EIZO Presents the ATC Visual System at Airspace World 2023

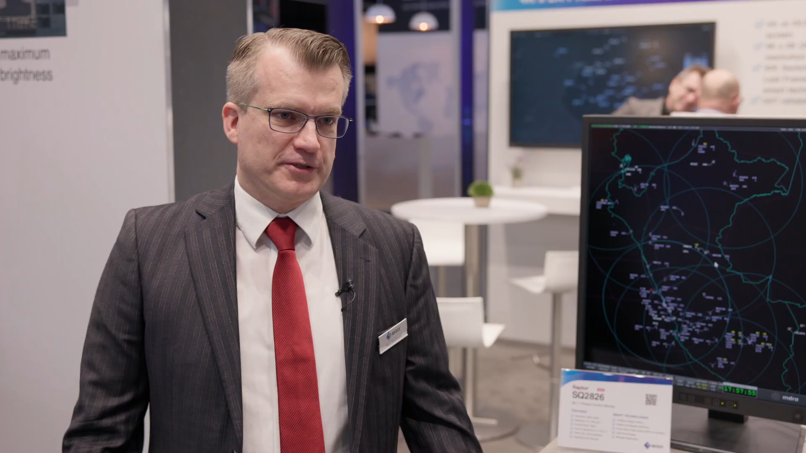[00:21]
We're happy to launch our sixth generation of the AESO SQ-2826.
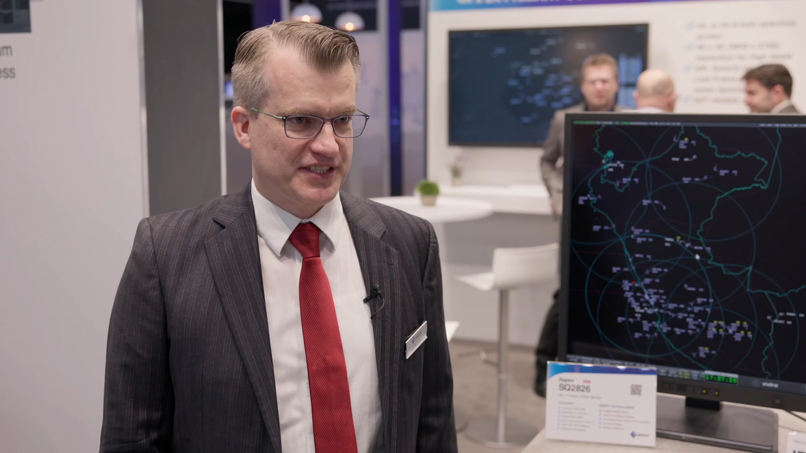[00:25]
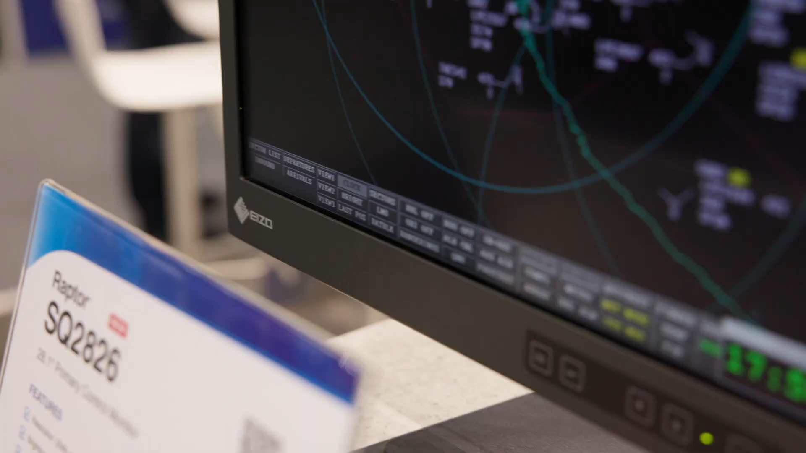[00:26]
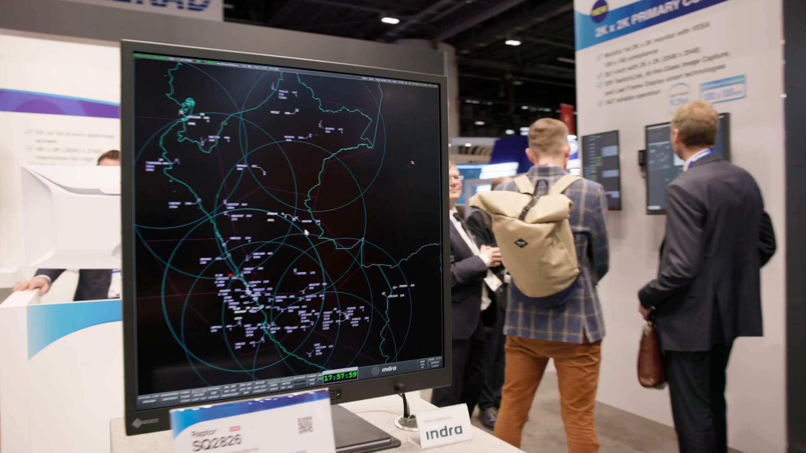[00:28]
It's a smart monitor based on our smart IDP platform and
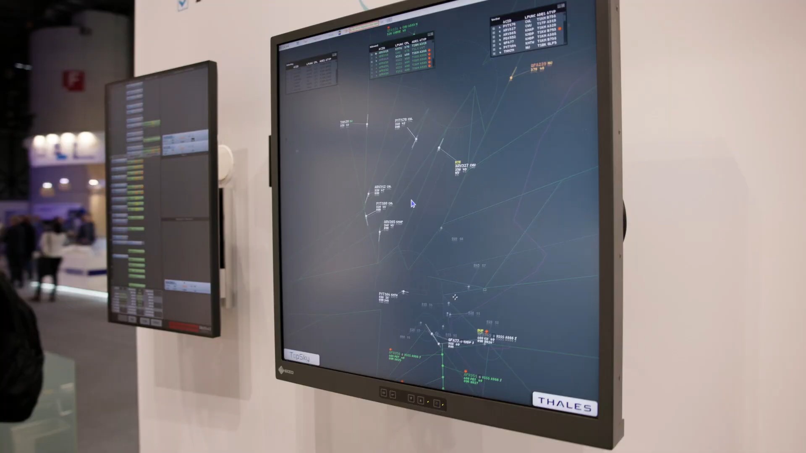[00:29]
we are
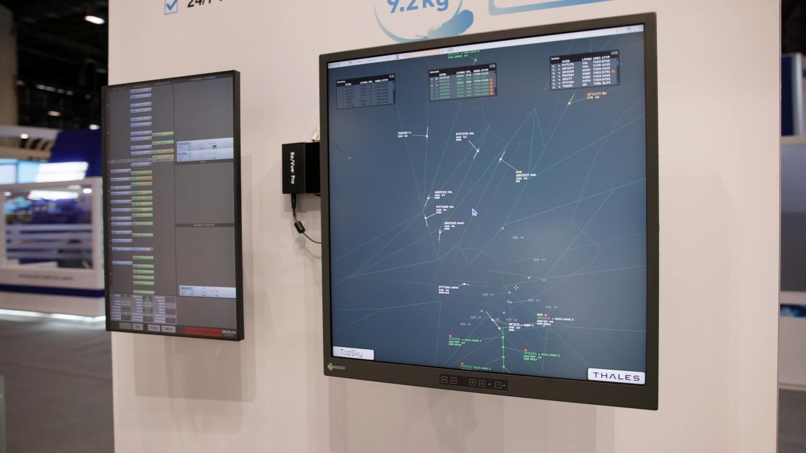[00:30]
the worldwide first WESA compliant 100 by 100 standard.